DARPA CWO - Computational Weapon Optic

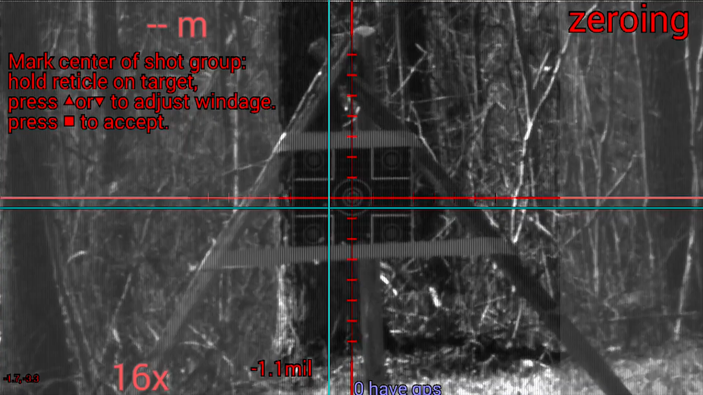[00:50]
After the elevation and windage corrections are entered the shooter will confirm his corrections with the optic and then will begin to fire three more shots to confirm his zero.
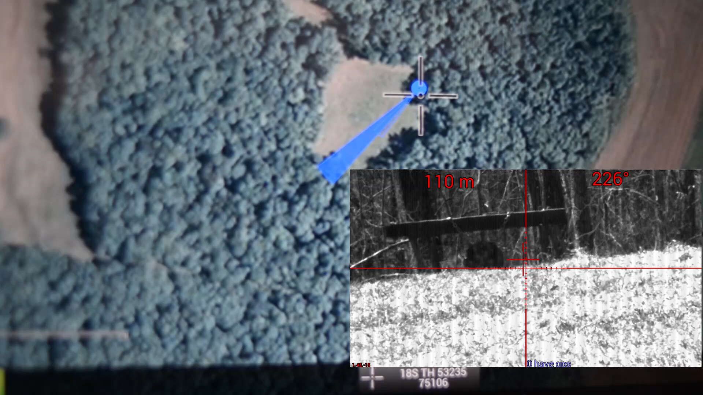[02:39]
no longer relying on traditional voice situation reports.
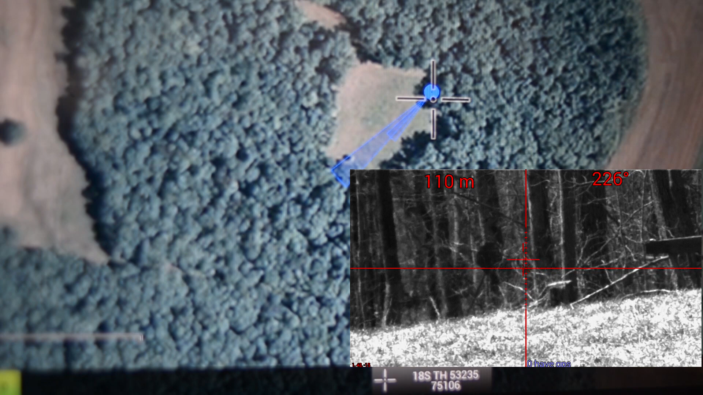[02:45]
Fratcher site prevention enhances the shooter's situational awareness by collecting GPS cursor on target packets sent out by military type one radios.
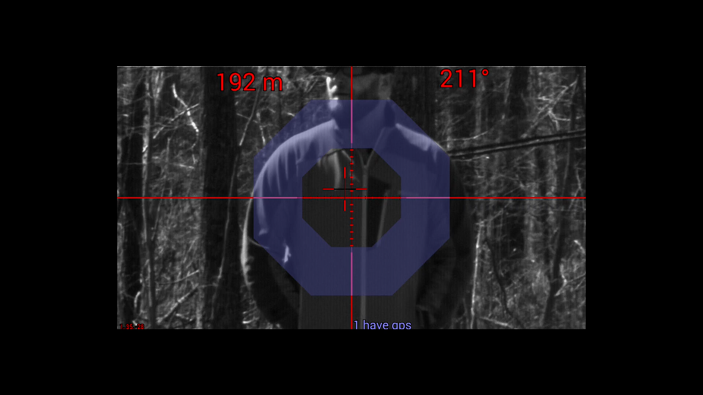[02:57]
The CWO can ingest that data and display a warning or blue reticle signaling friendly forces are in the field of view.